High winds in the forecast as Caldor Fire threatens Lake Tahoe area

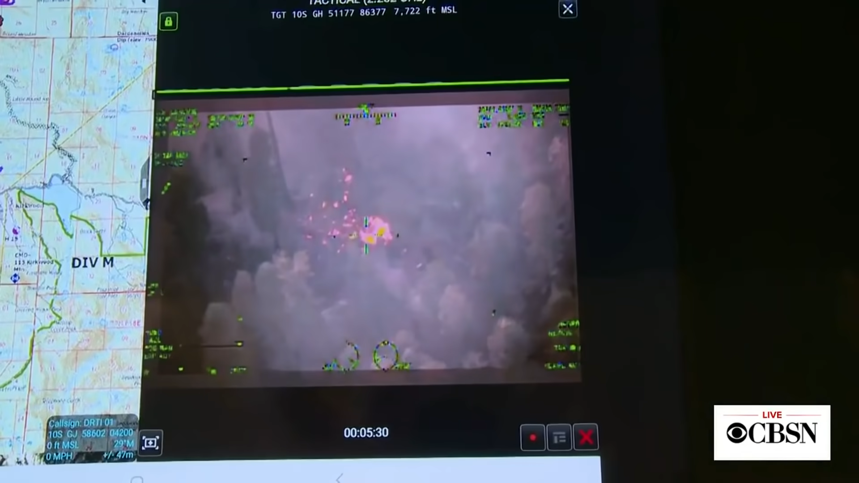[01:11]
military aircraft at 18,000 feet above are sending back infrared
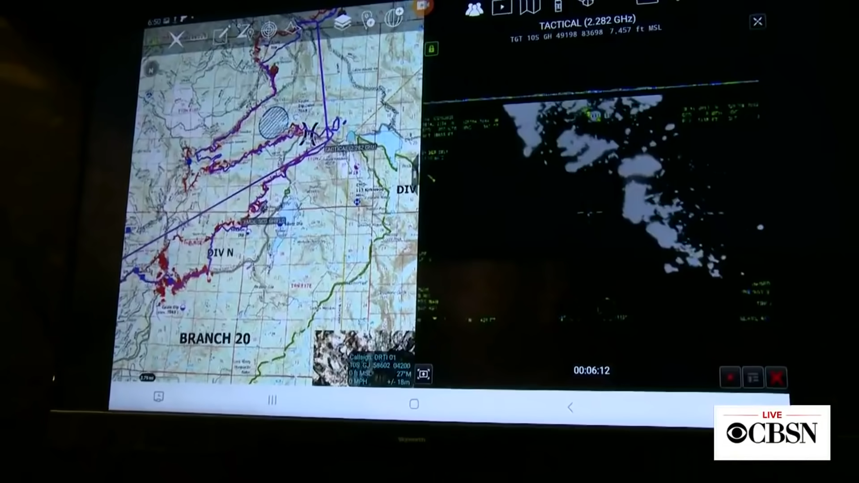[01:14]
images like these to guide
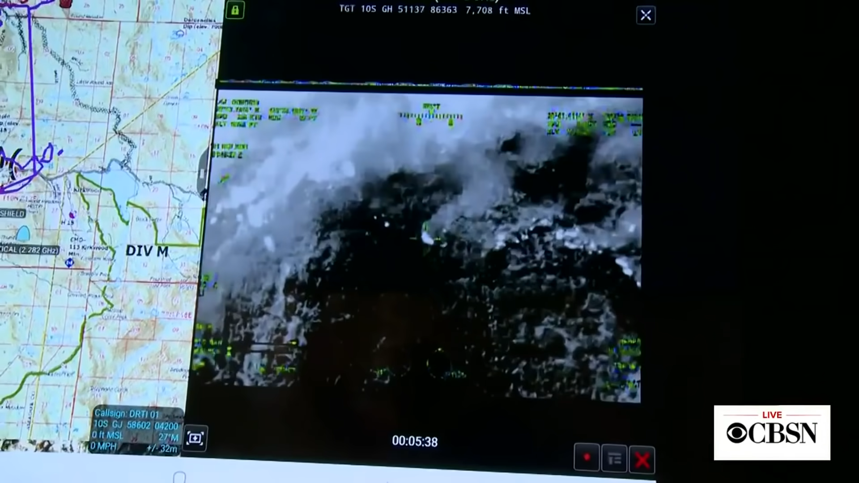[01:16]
firefighters to hotspots hidden by the thick smoke.
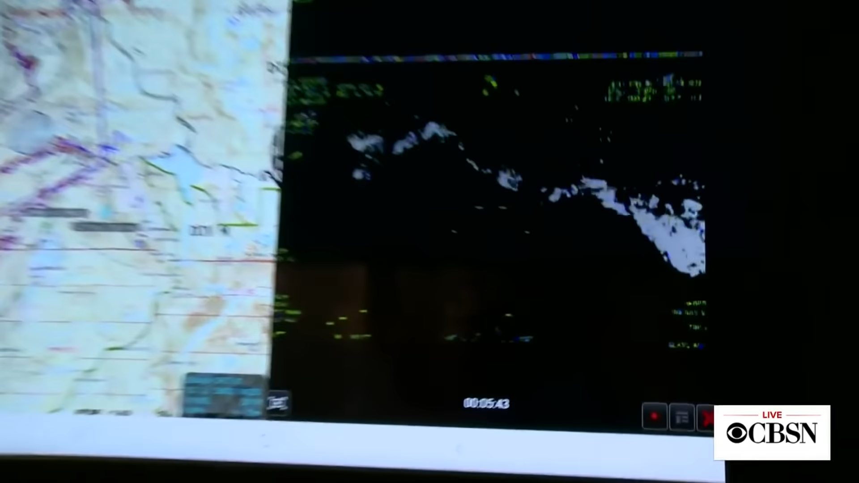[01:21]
Very, very sensitive sensors can pick up any signature of heat.